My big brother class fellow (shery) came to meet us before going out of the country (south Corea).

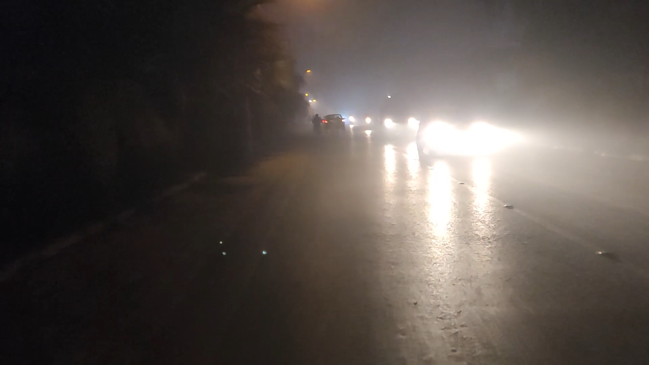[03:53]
ये देखे हमारे गुजरा वाला का हाल, बहुत ज्यादा धुंध है, सर्दी बहुत ज्यादा, मौसम बहुत अच्छा है,